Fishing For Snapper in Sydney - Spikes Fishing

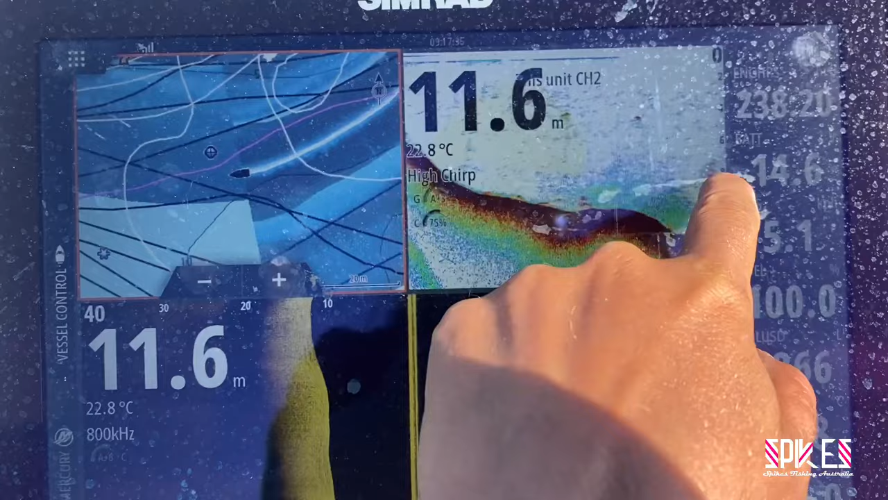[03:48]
On screen: depth 11.6 m, water 22.8°C
There's your little fish, could be trevally or kings.
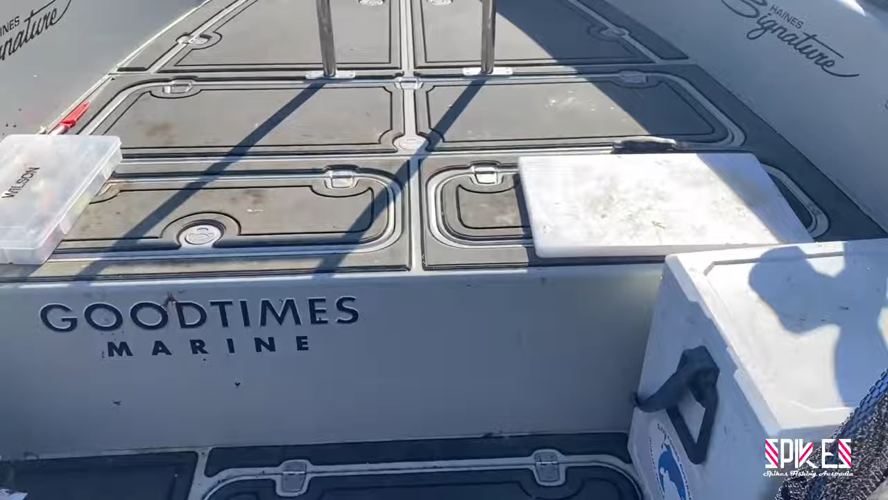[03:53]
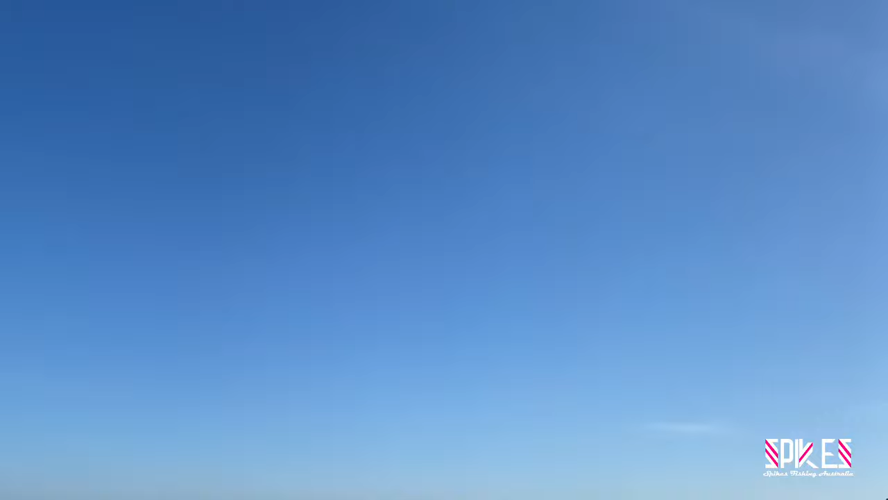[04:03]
Might have to burly up,
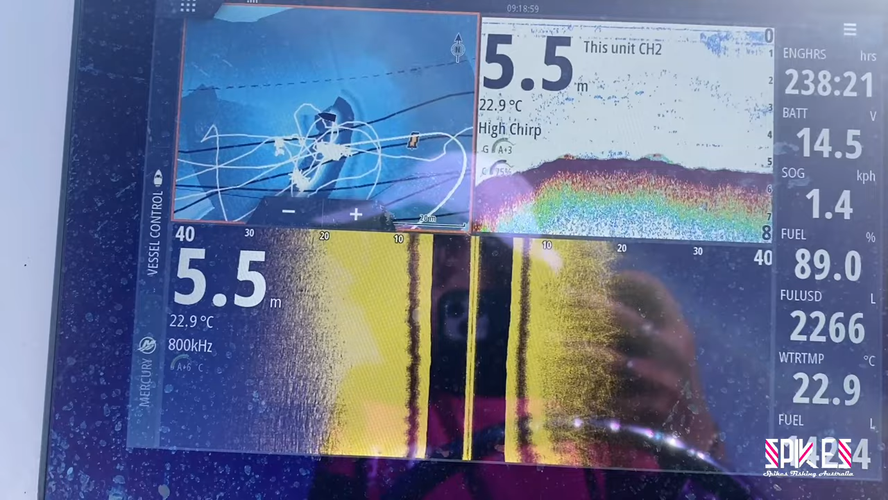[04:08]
On screen: depth 5.5 m, water 22.9°C
because I'm not seeing the bait up here on this ledge like I'd like to see.
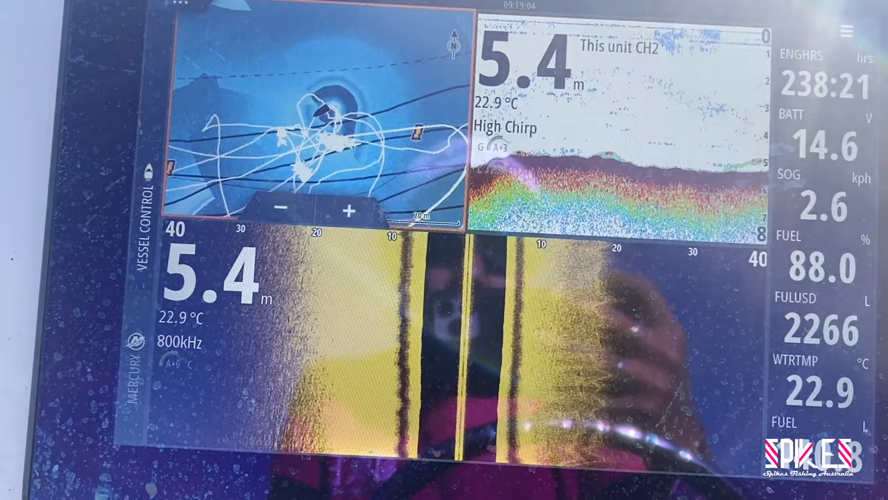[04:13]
On screen: depth 5.4 m, water 22.9°C
But I reckon if I give it a good burls,
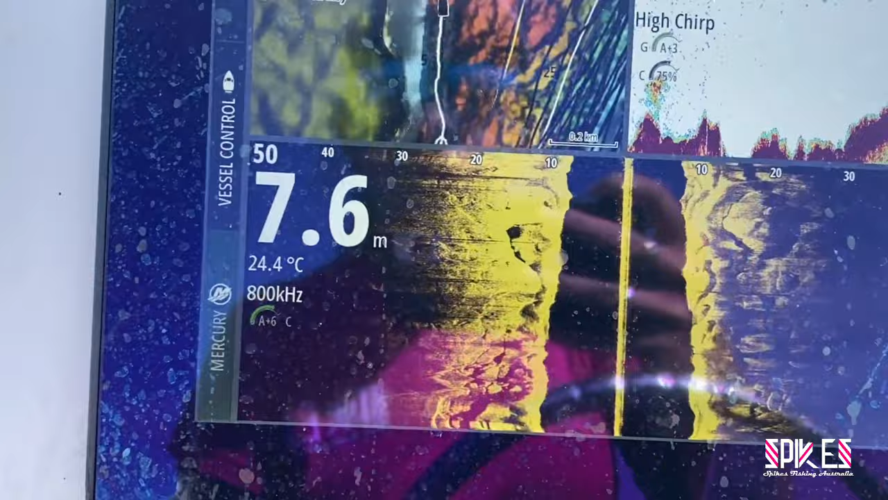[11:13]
On screen: depth 7.6 m, water 24.4°C
A lot of rocks, a lot of crevices.
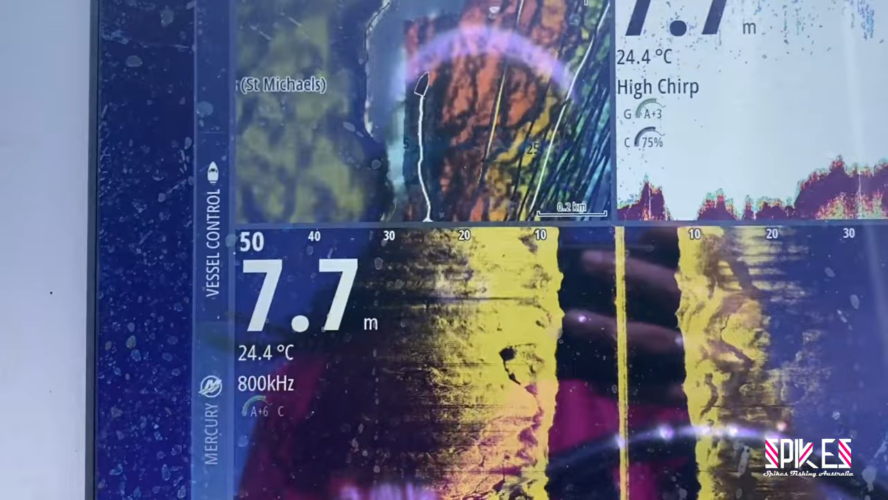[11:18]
On screen: depth 7.7 m, water 24.4°C
I've never been here before.